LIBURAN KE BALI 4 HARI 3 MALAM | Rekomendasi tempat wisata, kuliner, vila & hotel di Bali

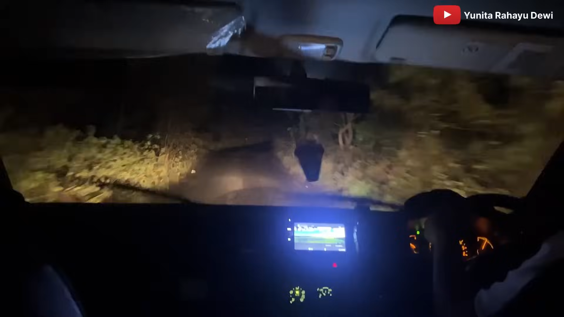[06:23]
Jalan menuju villanya itu ya jalan kecil kayak gini, tapi ini villanya tuh bener-bener hidden gem sih menurut aku. Ini tadi perjalanan dari Ulun Danu jam 4 dan kita mau menuju ke villanya ini sekitar jam setengah 8. Berarti 3 jam setengah lah perjalanannya.
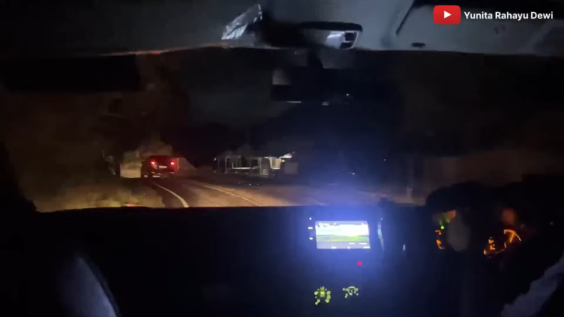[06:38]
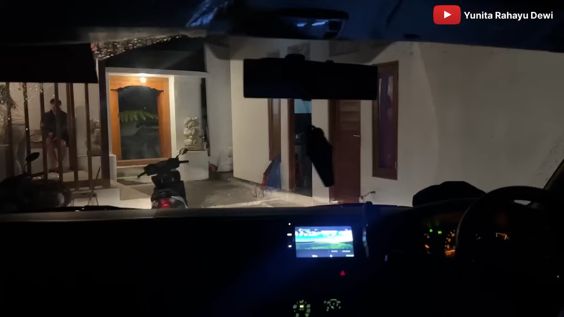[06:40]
Alhamdulillah kita udah sampai villa dan ini bener-bener kemalaman sih.
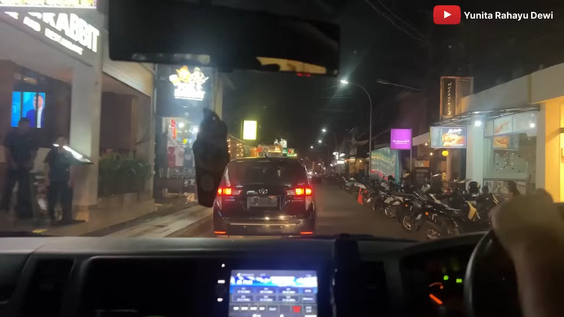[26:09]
Udah puas main di pantai, ini sekarang kita waktunya buat cari makan malam.
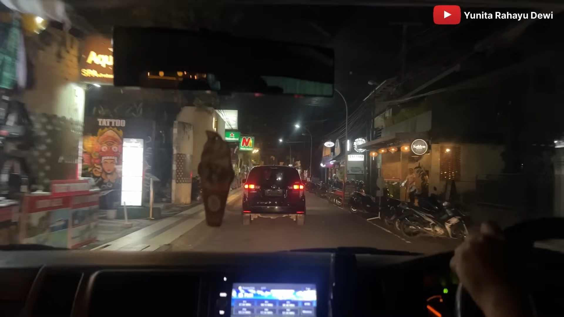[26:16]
Jadi kita tuh kulineran ya banyaknya di sini.